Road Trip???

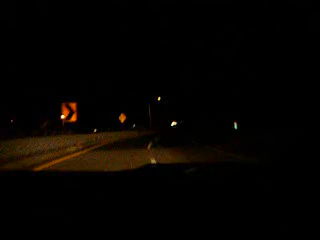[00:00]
We're going around the corner, reaching our first point of the trip, the Dermot Bridge.
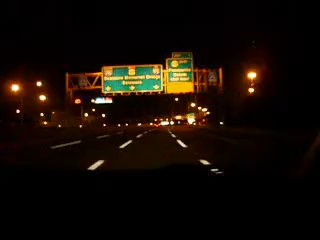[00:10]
Leaving our first date. Leaving our first date. And there she is. Here we're at the Dermot Bridge right now.
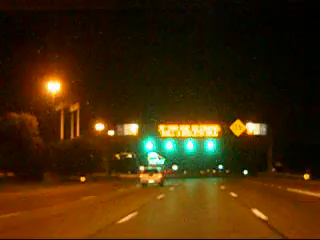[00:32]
I can't see it tonight, but I can't see it. I can see part of the bridge now. I love this bridge. That's how we cross here we go to Dermot Park, right there? Right there. Yup. I love this bridge. Too bad it's not daytime because we can see the whole bridge.
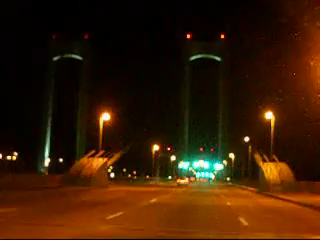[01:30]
There's a better view of the Dermot Bridge. Yup, every time we cross this bridge we usually go to Dermot Park.
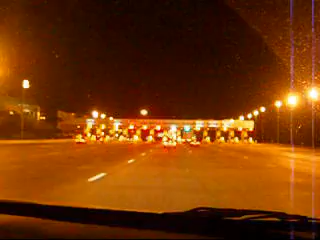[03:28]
Here's the toll. It's so blurry. This camera sucks. If only for goof... This camera's only good for close-ups. Not far distance. Yeah. There we go. Now we're in Virginia. Yay. That's the car now. Pretty bird.